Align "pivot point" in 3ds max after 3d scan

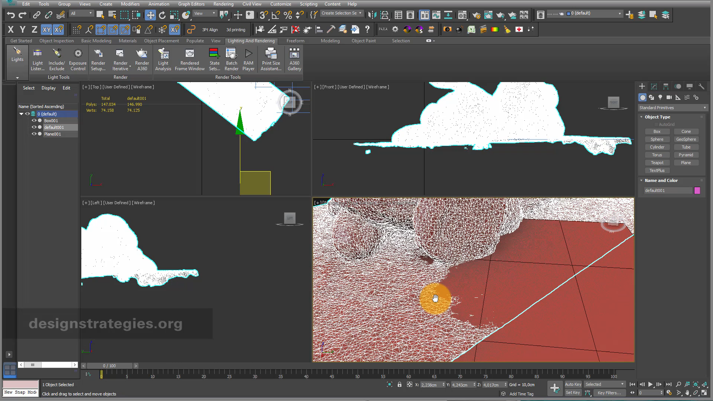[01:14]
not everything is aligned to your surface but for me this already looks quite good.